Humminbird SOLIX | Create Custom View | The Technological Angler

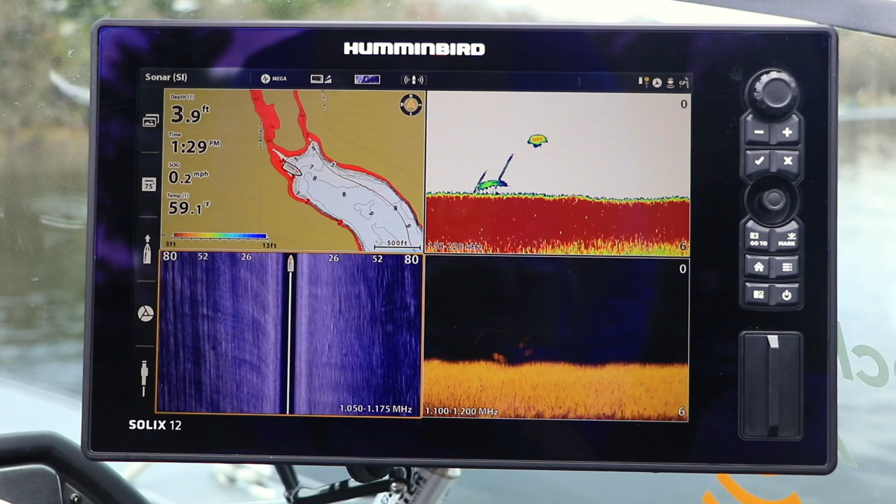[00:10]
On screen: depth 3.9 ft, water 59.1°F, speed 0.2 mph
This lets me put the information I need anywhere on the Solix display,
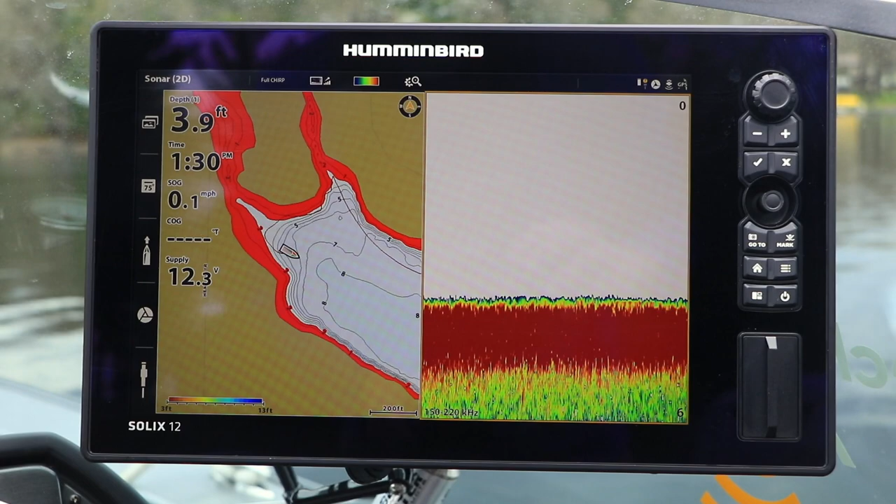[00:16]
On screen: depth 3.9 ft, speed 0.1 mph
and to combine that information with anything else I might need to find and catch more fish.
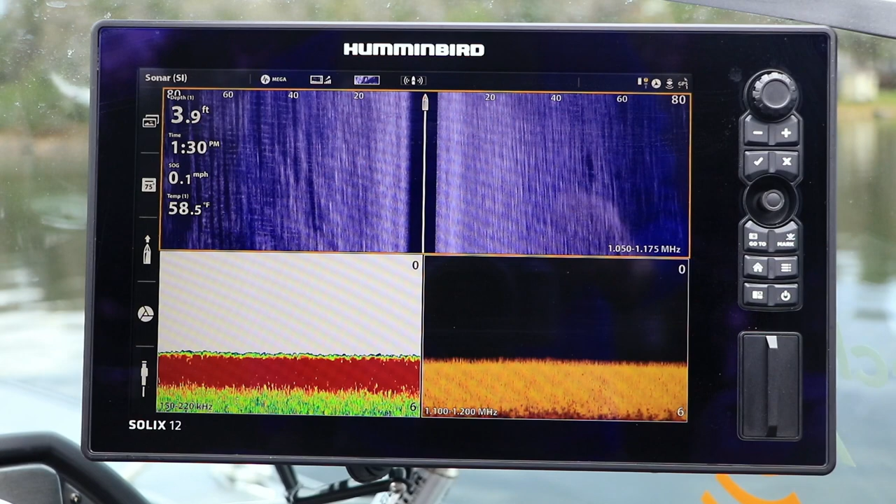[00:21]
On screen: depth 3.9 ft, water 58.5°F, speed 0.1 mph
To build a custom view of your own,
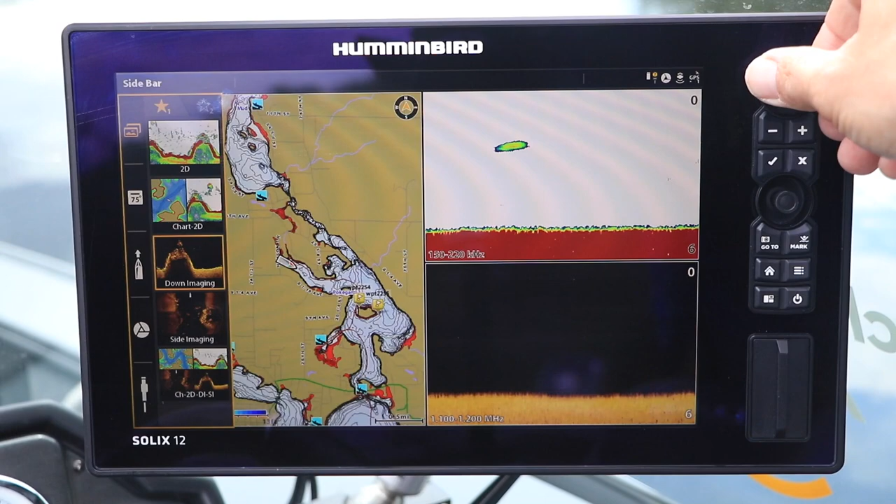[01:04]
Now if this is a custom view that I'll use frequently, it makes sense to add it to my list of favorites, found on the Views widget.